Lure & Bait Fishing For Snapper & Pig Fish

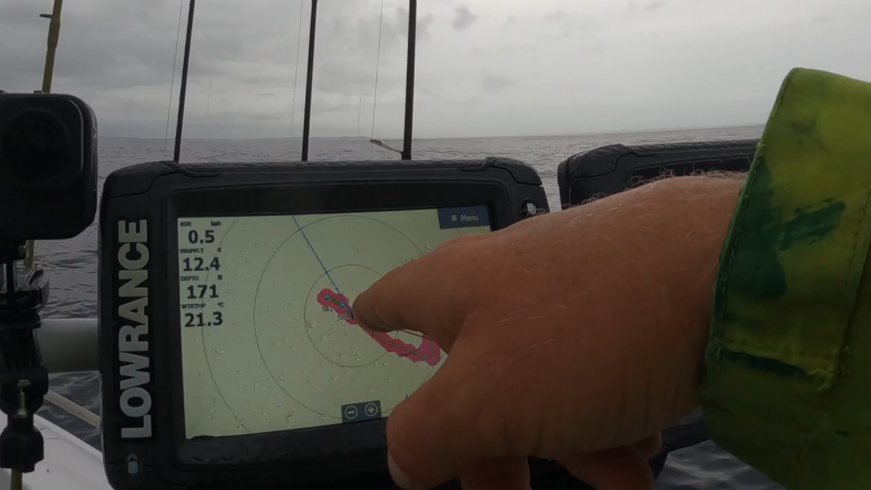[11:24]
On screen: water 21.3°C
and see if we can't get a few more. I'll just pull my live bait rod up.